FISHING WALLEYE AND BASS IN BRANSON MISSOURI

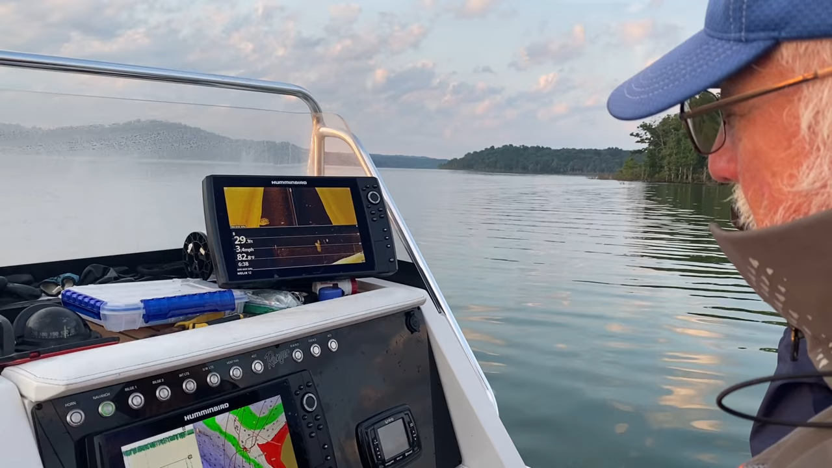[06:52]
Captain Rick's load us down here. Boy, you got, that's like a television right there.
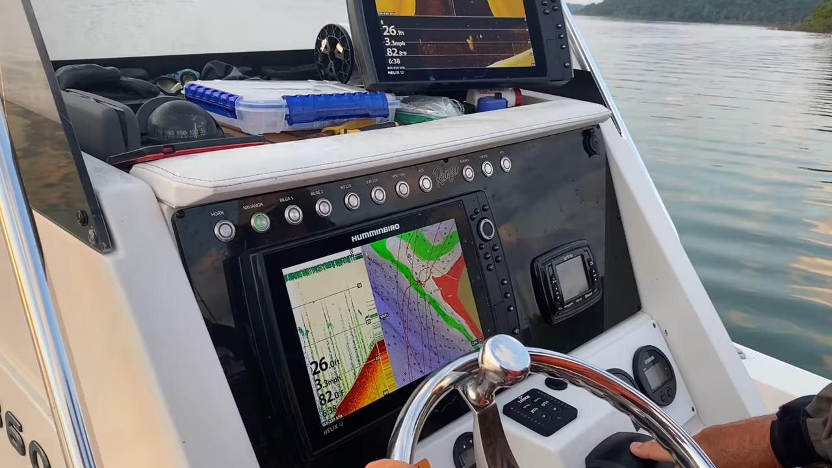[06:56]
What is that, a 27 inch? It's HBO, sports, ESPN.
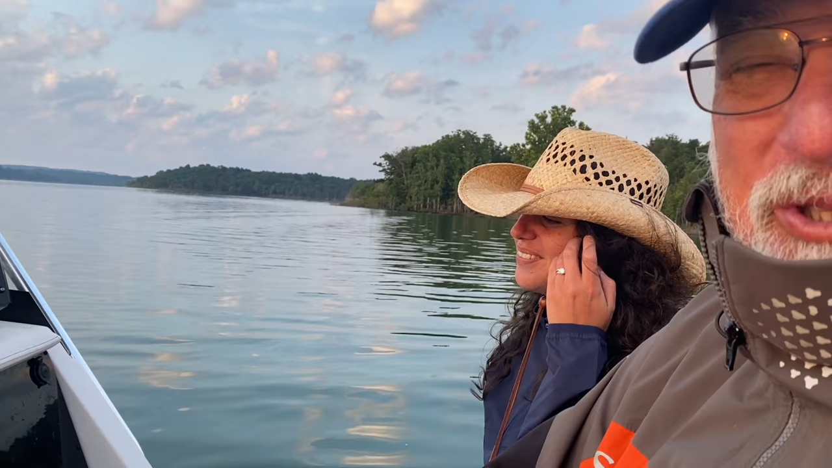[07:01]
There you go. Looking for fish on this point right now. We pulling up on this.
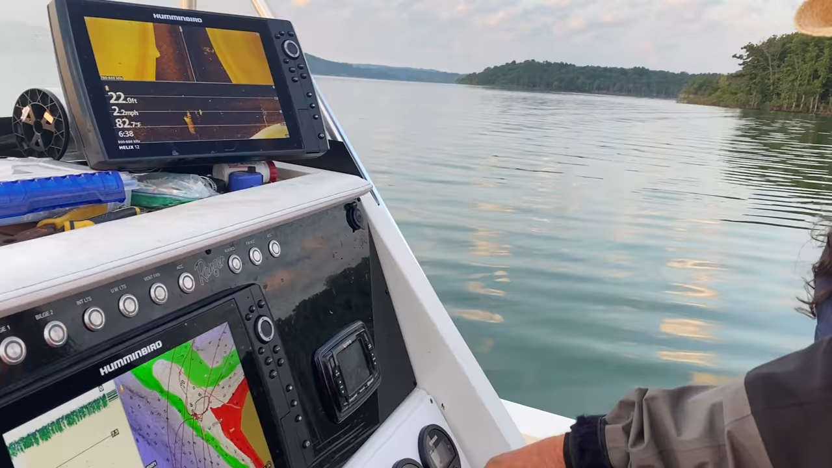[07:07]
You can see I've been fishing here according to the GPS. Yeah.
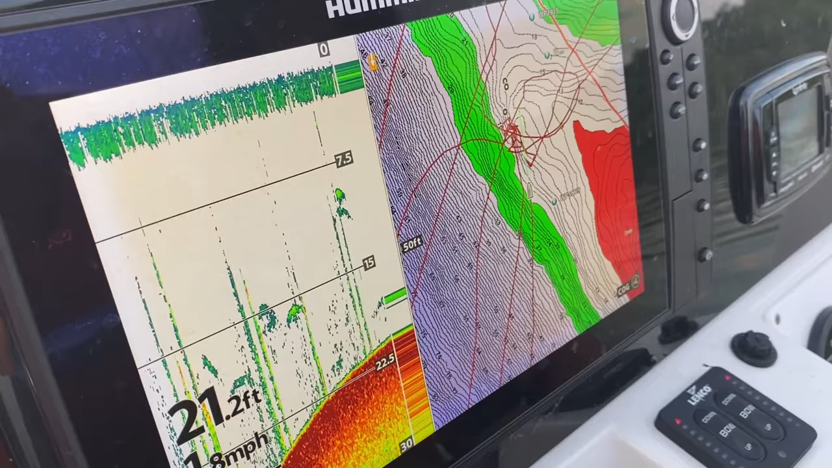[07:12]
On screen: depth 21.2 ft
And I'll let you know when I see some. I see some small fish, but that's all I see. How many inches on that Hummingbird there? Seriously, that's a big screen. That's the 12 inch. That is the 12.
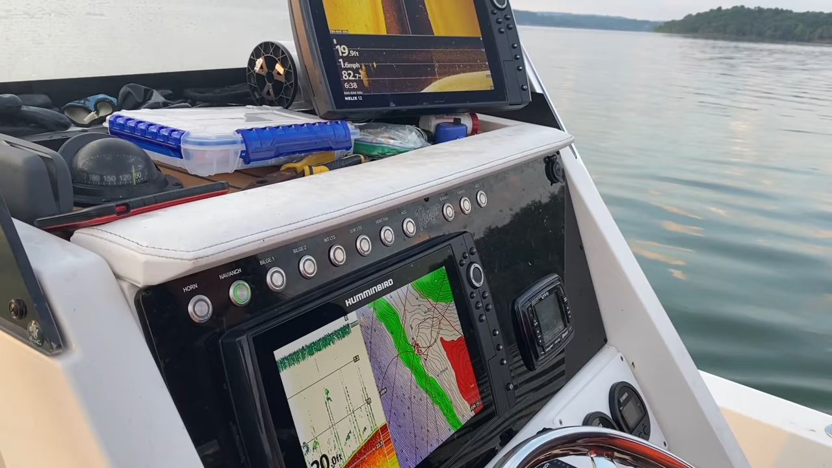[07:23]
Wow, it looks even bigger than 12. That thing's amazing. So he looks 12. Great unit. I love them, especially when you pair the four different views. You can see the side imaging, the down imaging, the 2D graph, and then the GPS.
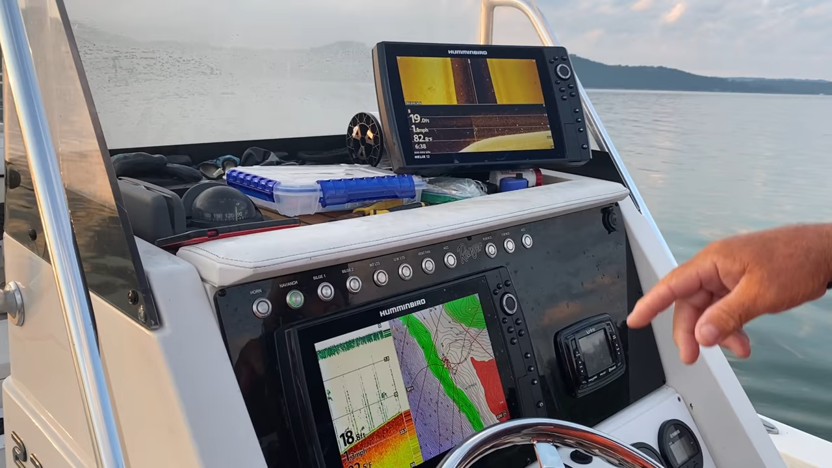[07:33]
You got it all. To be able to tell right where you're at. Look at that, huh? And if there's fish there.
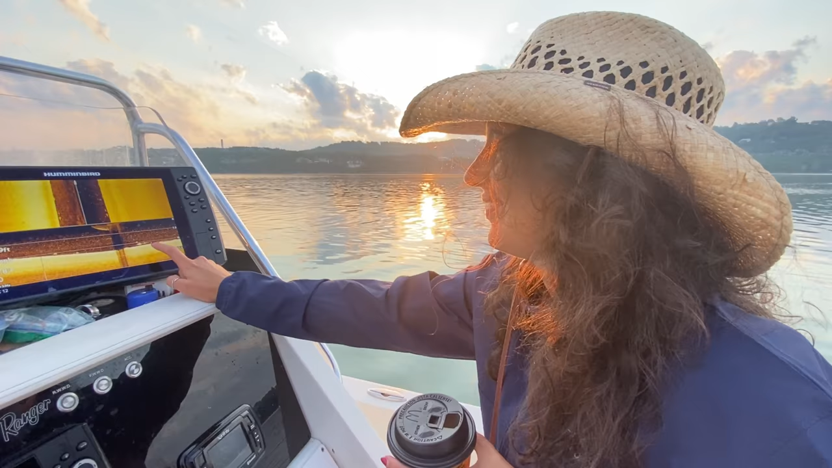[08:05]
You've got this. Well, I have to be ready to get dinner for tonight. Look at that, folks.
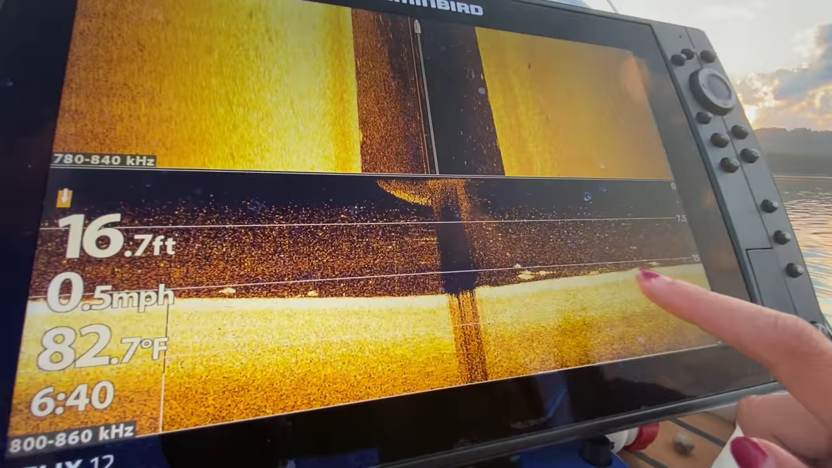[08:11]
On screen: depth 16.7 ft, water 82.7°F, speed 0.5 mph
We got some action down there. Yep. Let's see what we can do.
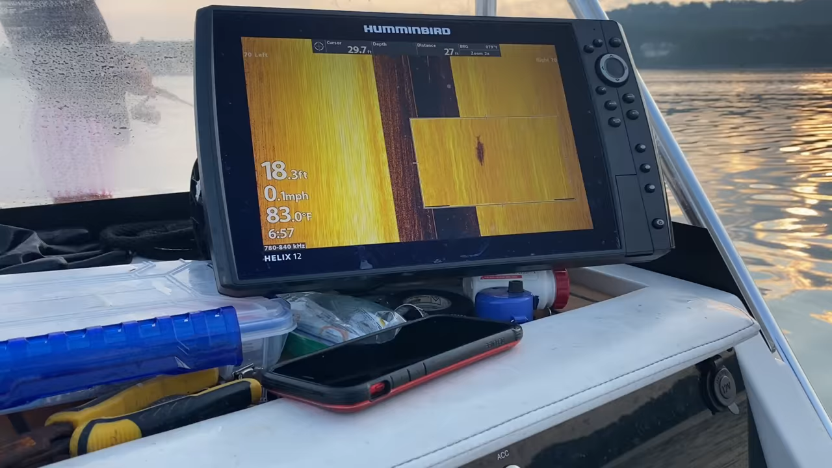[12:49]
On screen: water 83.0°F, speed 0.1 mph
What do we got here, Captain? That's our Hummingbird graphs on the side imager will actually show you
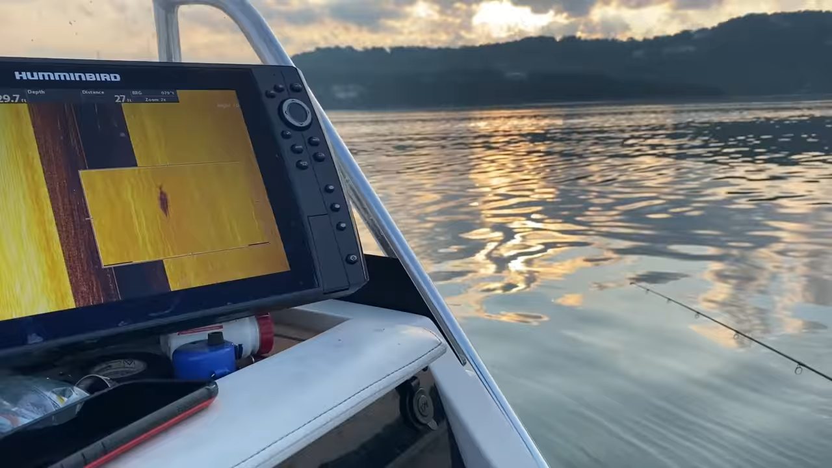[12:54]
the fish. I mean, that's a paddlefish swimming by the boat.
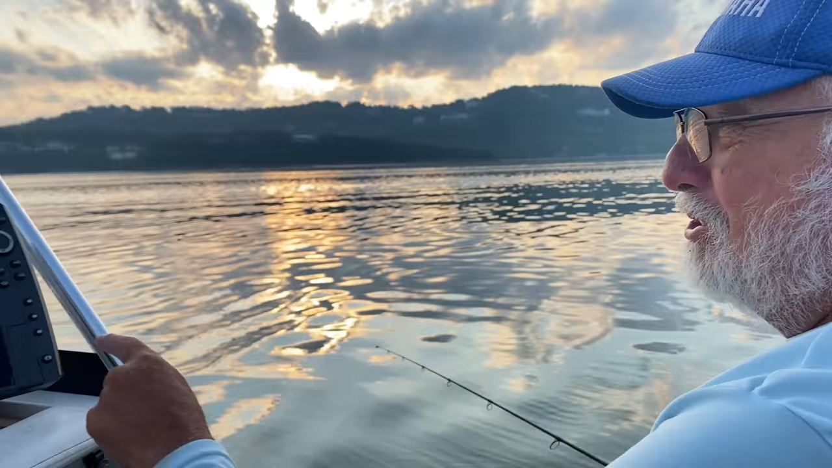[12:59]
That's the paddlefish right there. That's one of those prehistoric looking things. Yes, absolutely.
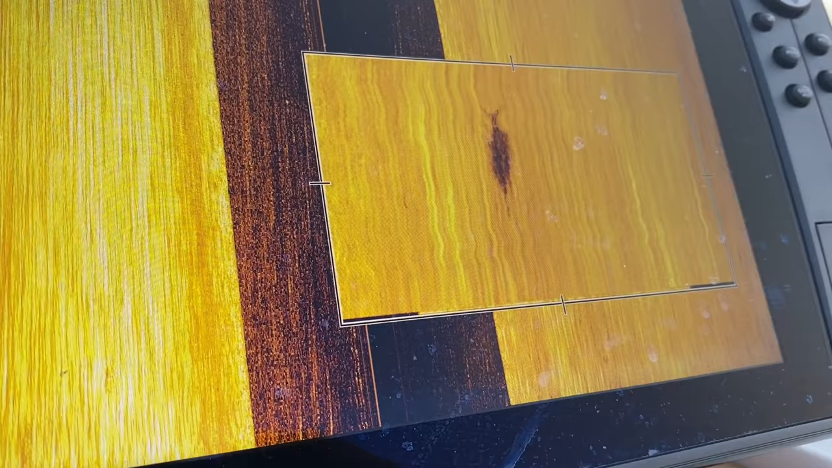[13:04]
Wow. You catch them out on this lake too, huh? Yes, we do. We have a season for them.